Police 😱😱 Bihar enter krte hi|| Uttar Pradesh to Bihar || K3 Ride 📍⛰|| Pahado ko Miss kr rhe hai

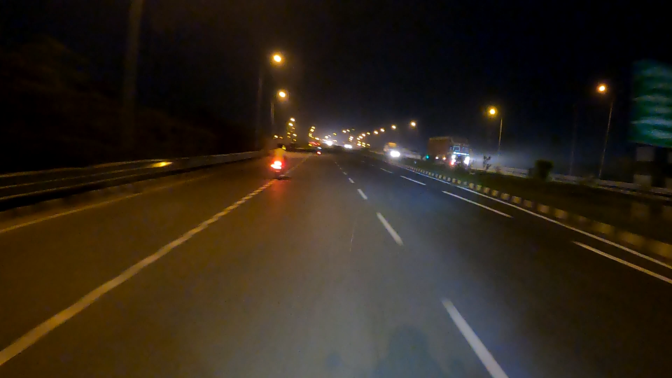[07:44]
और आप देख सकते हो आए का लाइटिंग कितना सही लग रहा है, मैंने हेलमेट का ग्लास लगा लिया क्योंकि इतने कीड़े उड़ रहे हैं ना हेलमेट के ग्लास में ना,
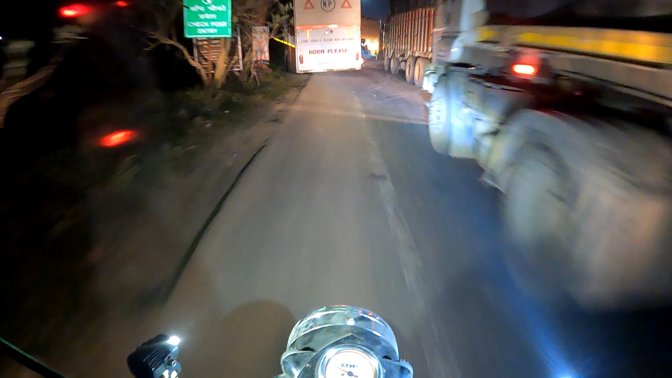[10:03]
यहाँ पे कोई चेक पोस्ट है उसके वजह से, बाकी हमारा और क्या ही चेक होगा, हम तो है ही फकीर आदमी है,
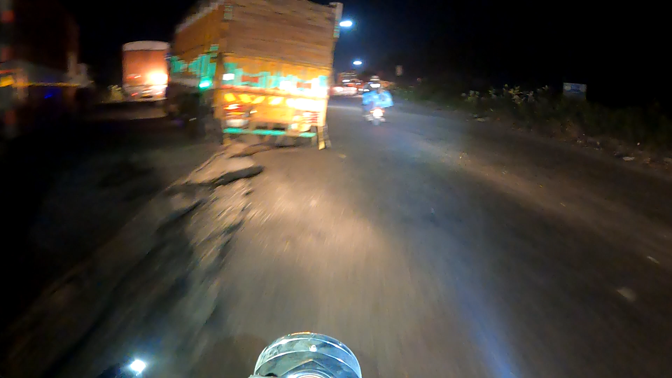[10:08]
हमारा कोई चेक वेक का सीन नहीं है।
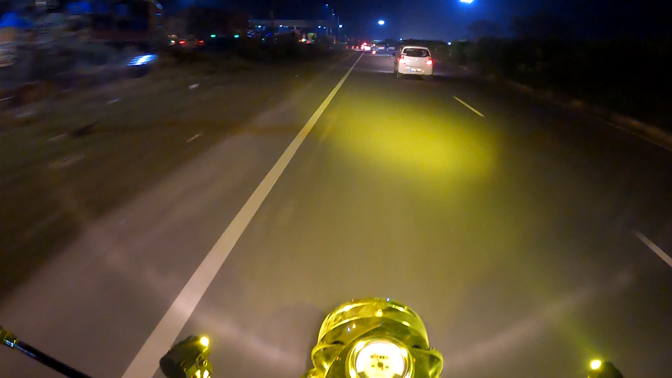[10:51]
देखा हमें, हमारा बैग को टचर समझ के आ रहे, ये तो राइडर लोग है भाई, इनको क्या ही रोके।
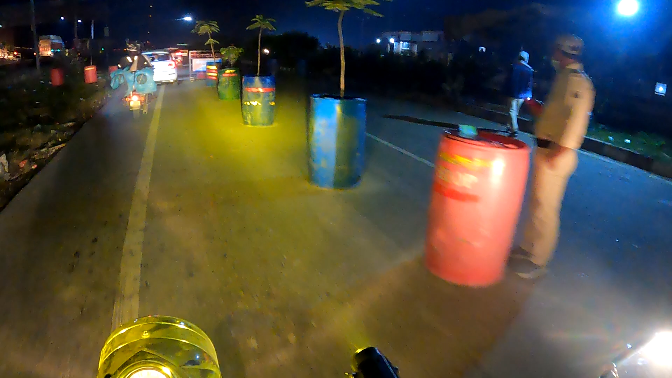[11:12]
बस ऐसे करके स्लाइड चेक पोस्ट। आप देख रहे हो ना, ये बिहार का एंट्री जो हो रहा है ना,
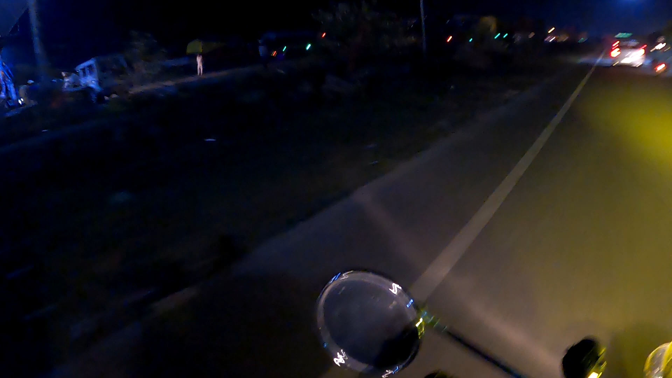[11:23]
हर चीज़ वहाँ पे गाड़ी वाड़ी ट्रक वगैरह हर चीज़ चेक किया जा रहा है। तो ये बिहार का एंट्री था, तो हमें हमारा यूनिफॉर्म देख के समझ जाते हैं, अरे भाई इनको तो जाने दो, तो हम निकल पड़ते फिर। बस मंजिल करीब आते हुए, और हम मंजिल के करीब
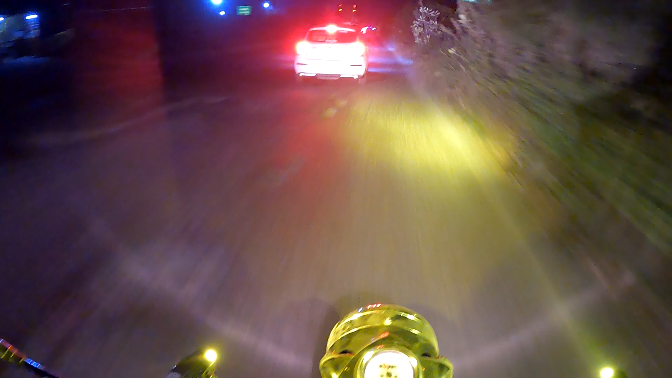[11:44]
जाते हुए झटका लगते हुए,
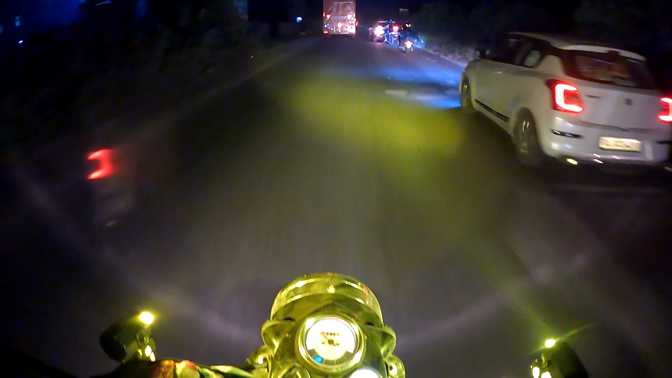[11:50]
अरे भाई साहब कहाँ से रॉन्ग रॉन्ग डायरेक्शन से घुसा देते हो यार, अरे अरे अरे अरे, हमारे आगे वाला तो और भी प्रो राइडर है,
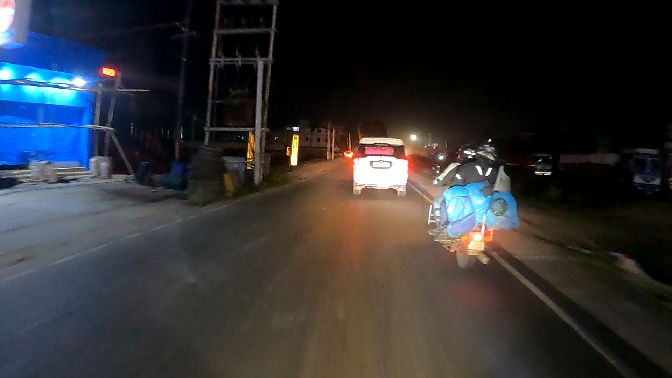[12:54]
मैं आपको एक चीज़ दिखाऊंगा, मेरे आगे एक ट्रक है, वो कैसा टेढ़ा हो चुका है कि मतलब मैं क्या ही बताऊं, आपको दिख रहा होगा शायद, उसके कोई उसके सामने नहीं जा रहा,
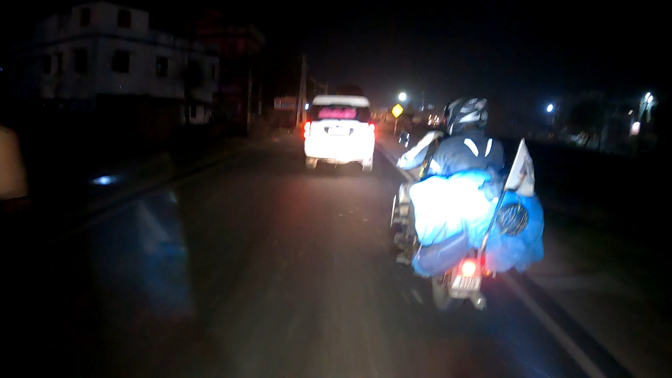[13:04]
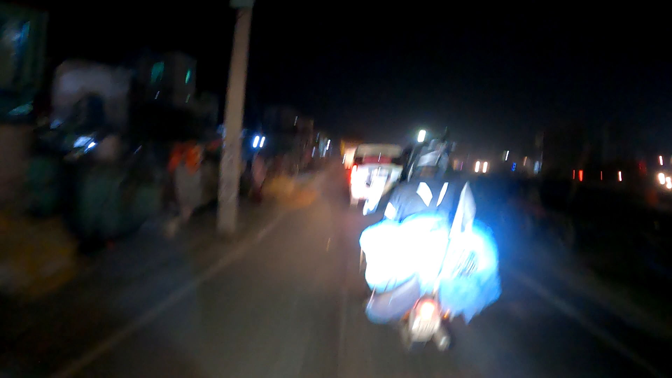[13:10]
आप देख रहे हो, उसको अभी दिखाते हैं, वो देखो सामने जो ट्रक है ना वो पूरा टेढ़ा हो चुका है, वो कब किधर कहाँ गिर जाए ना कोई भरोसा नहीं है, कोई जान नहीं रहा उसके सामने।